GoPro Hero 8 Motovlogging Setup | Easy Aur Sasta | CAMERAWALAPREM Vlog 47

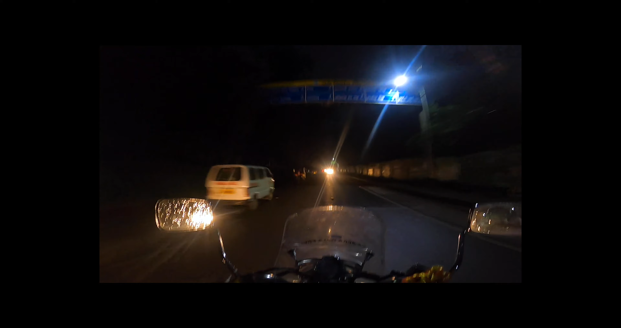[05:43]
अभी गाड़ी चल रही है 56 60 के स्पीड में यह
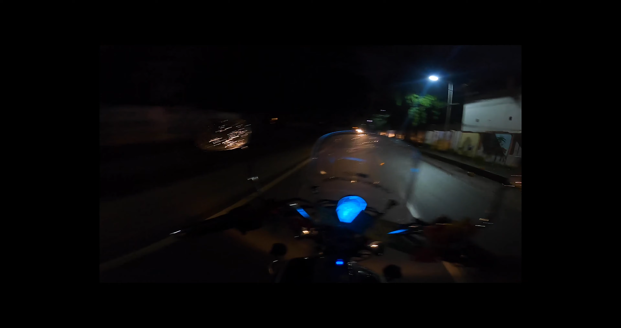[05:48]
दो को 55 58 60 के स्पीड में देखते हैं कैसा